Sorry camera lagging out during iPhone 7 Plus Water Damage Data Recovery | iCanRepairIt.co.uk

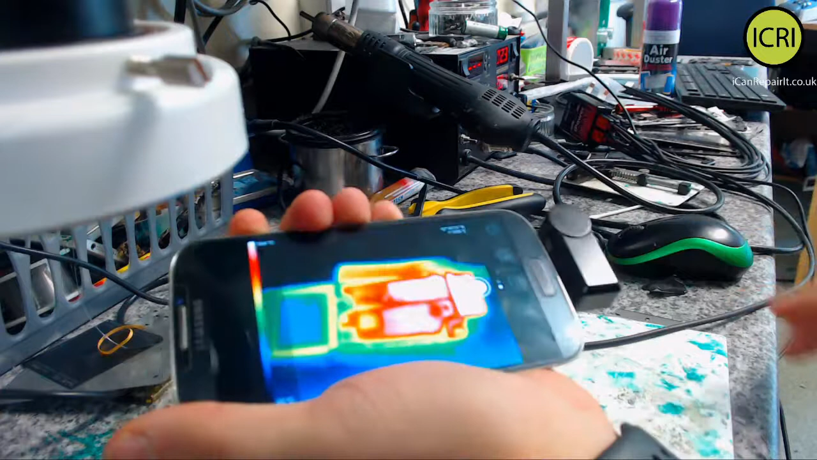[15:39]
If we do that, we can see it's slowly coming down. It's showing 100 odd degrees.
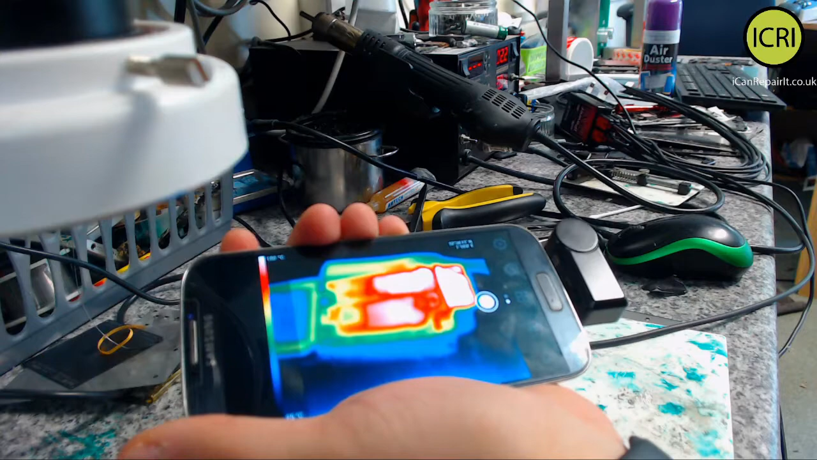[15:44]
Now, with the macro lens, it will. We'll cut it down a little bit.
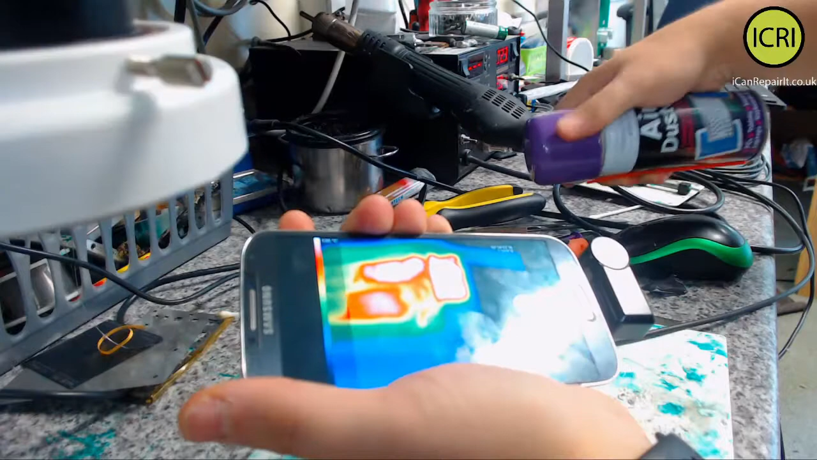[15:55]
Short is definitely down from here.
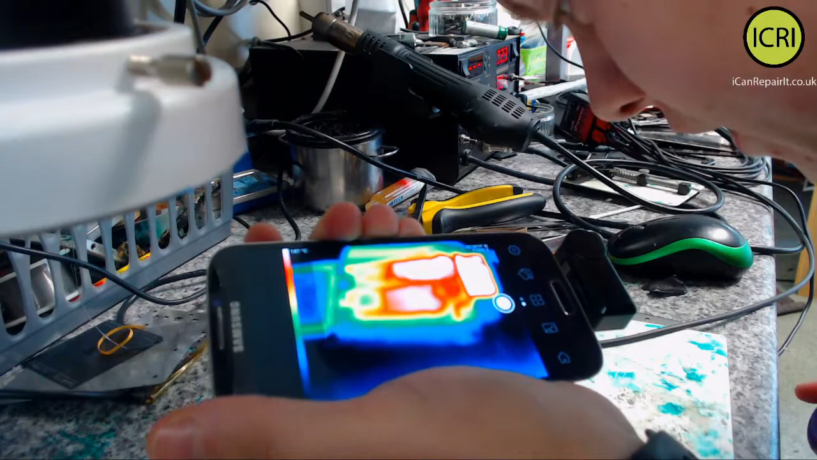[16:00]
Now, I don't think any of that's reflective heat, so you can kind of see a little bit what's going on the screen.